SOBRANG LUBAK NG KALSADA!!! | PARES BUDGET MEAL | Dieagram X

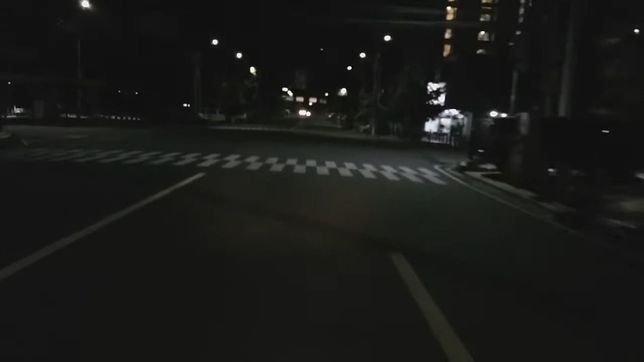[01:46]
dito sa may tomas morato yung nakikitan yung building ay yung tower na yan sa harap ay medyo madilim tapos kapag tinumbok mo yung derecha na ABS-CBN yun yung ABS-CBN
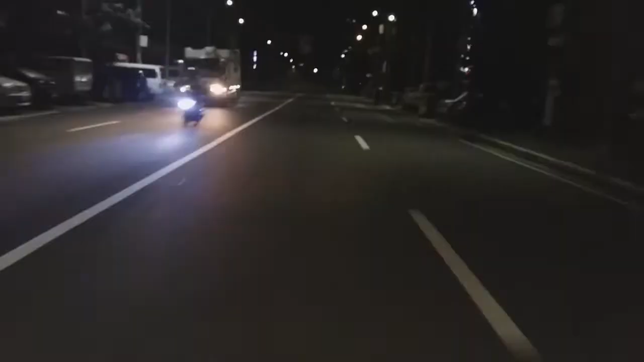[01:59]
ok dito yun bandang kaliwa eh check natin kung bukas na kakaliwa pa kayo rito ok nag ready na sila tingnan natin